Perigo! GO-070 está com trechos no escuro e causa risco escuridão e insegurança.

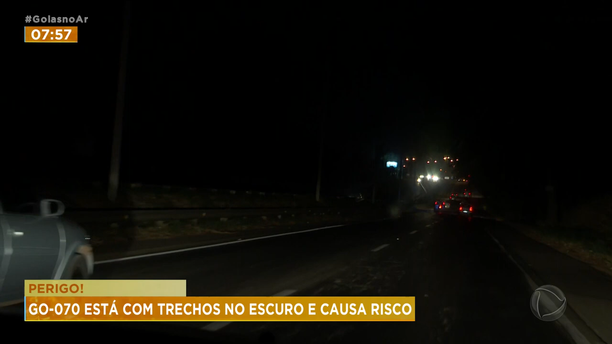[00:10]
E afeta também a visibilidade do motorista que circula pela rodovia. Muito perigoso e é horrível também porque quando vem o farol atrapalha também.